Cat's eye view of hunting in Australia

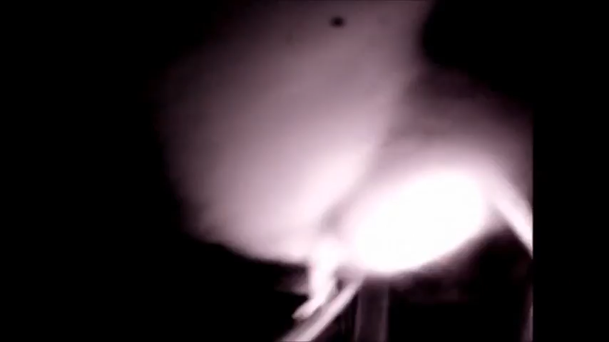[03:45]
Although there is some grass about, it was not in a dense grass tussock.
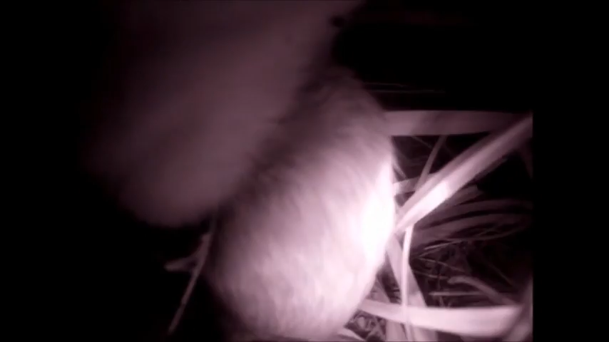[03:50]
And this one, that was in a small opening within its Cinefex grassland.
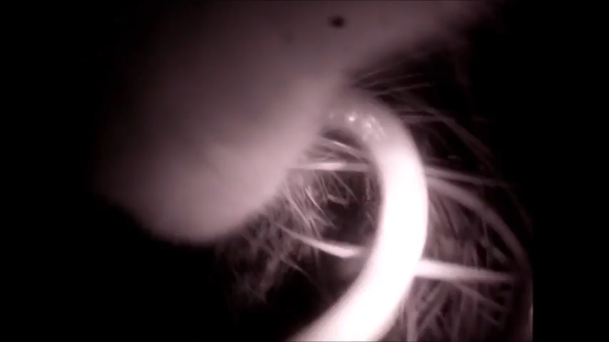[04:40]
In this case, a cat eats a non-venomous shovelnose snake. It doesn't bother removing the head, and eats it all at once.